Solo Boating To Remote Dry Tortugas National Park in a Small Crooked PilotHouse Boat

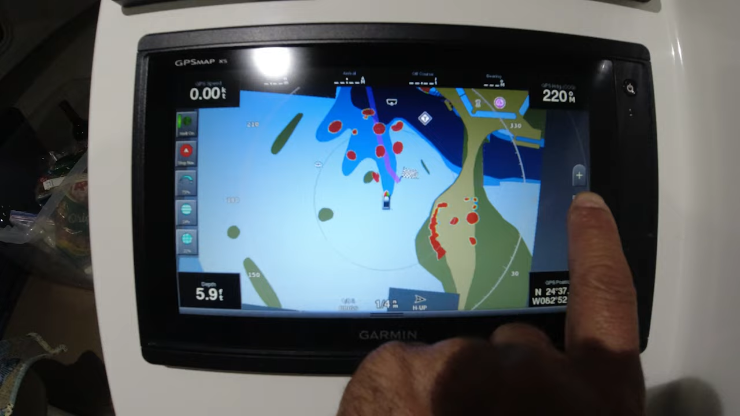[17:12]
Look at all the boats. All those dots are boats.
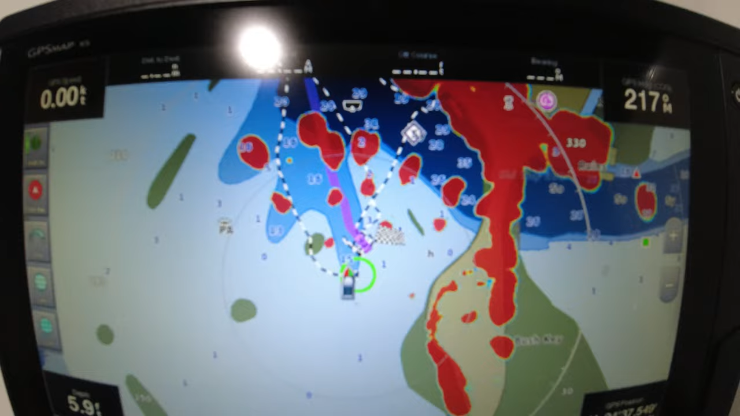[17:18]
And I'm the very far one here.
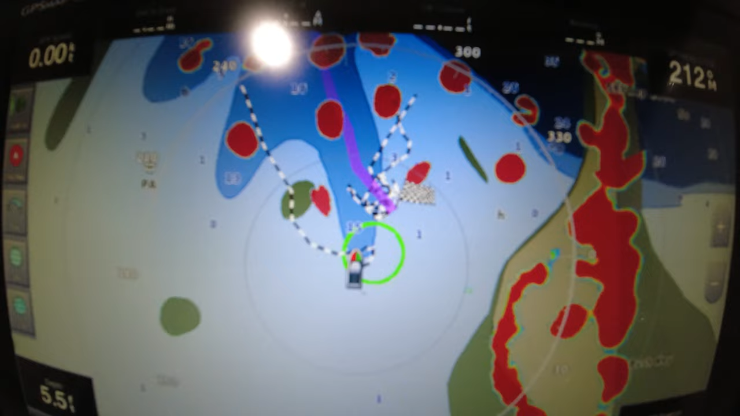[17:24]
It's a lot of boats. I've never been to an anchorage with so many boats staying overnight.
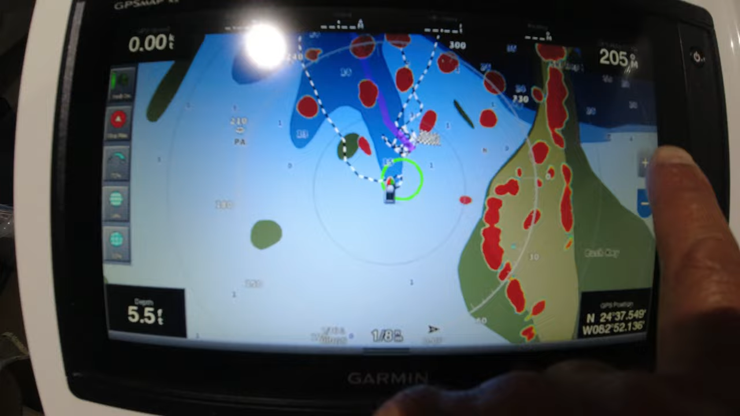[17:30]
Let's see if we see any storms.
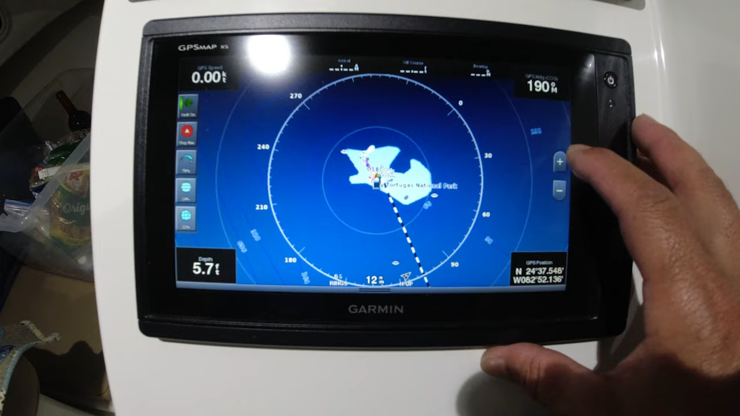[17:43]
Yeah, it looks like we're clear. Hopefully no rain.